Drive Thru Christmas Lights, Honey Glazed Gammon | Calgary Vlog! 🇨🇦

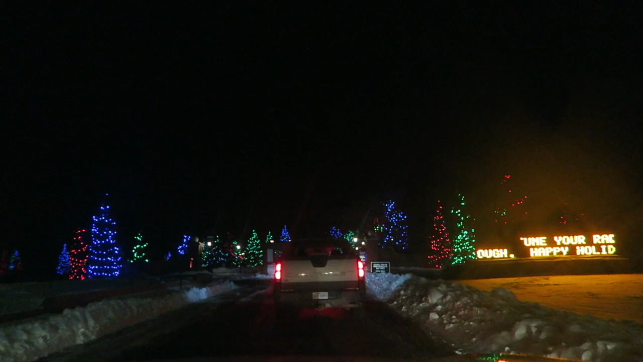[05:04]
drive through Christmas lights, okay? Yeah. We just drive our car through. Clean the window, the back window for you guys, okay?